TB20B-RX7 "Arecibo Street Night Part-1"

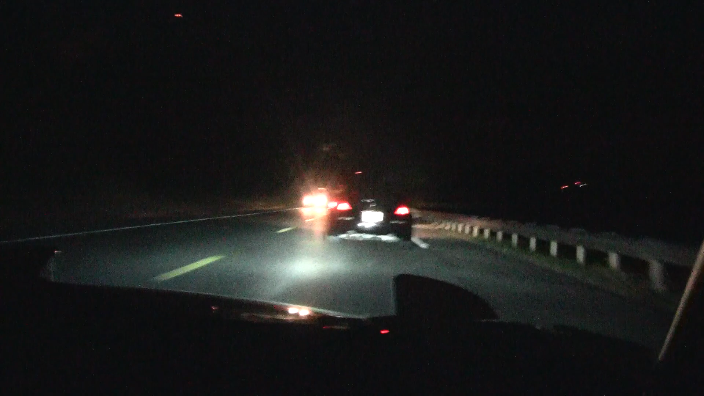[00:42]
directo a camino hacia Arecibo. Tenemos al frente los muchachos andando en el FX8, un S2000. Tenemos un 300 ZX. ZX, no me tira pata. ¡Ave María! Es mejor que no hable. Tenemos un 350, perdón, el del negro. Estamos Tito Baraguer en su FX7.